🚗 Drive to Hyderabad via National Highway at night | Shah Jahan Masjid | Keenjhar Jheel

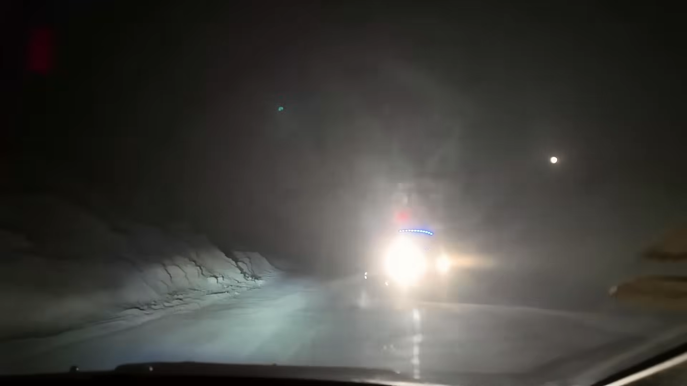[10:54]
सीन लग रहे हैं पाड़ों मिट्टी और इसके दर्मियान से मुझा रहे हैं अच्छा रोड आ गया और ये चांद आ गया यह दो पॉकिट थ्री जाना इस चांद को भी देखो कैसे
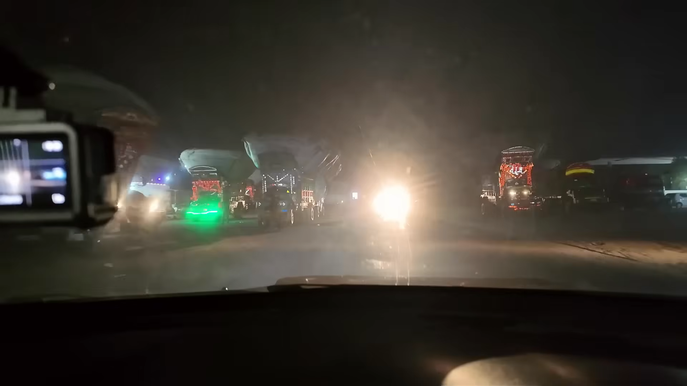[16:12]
नदर रख रहे हैं जैना हमने है पहली जैना कुछ है यार बहाराद लेके आए लोग ट्रुक वाले है फुल रोशनी है मदा आगे है आज है वाज है वाज है को भाई कुछ तो लिखावा आ रहा है कर रहा है नूरियाबाद 45
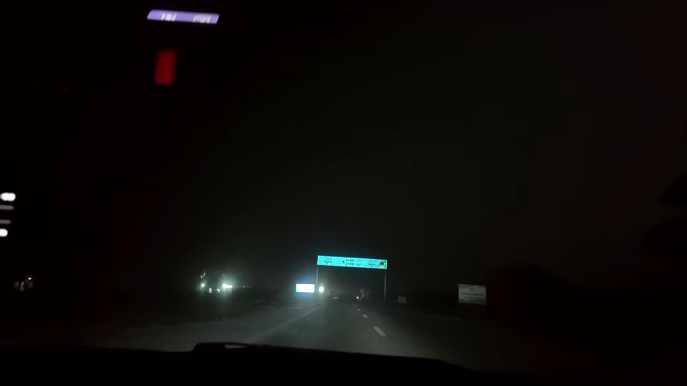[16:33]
किलोमेटर कोटरी 43 किलोमेटर और टंडो ओमत खान 35 किलोमेटर अहाँ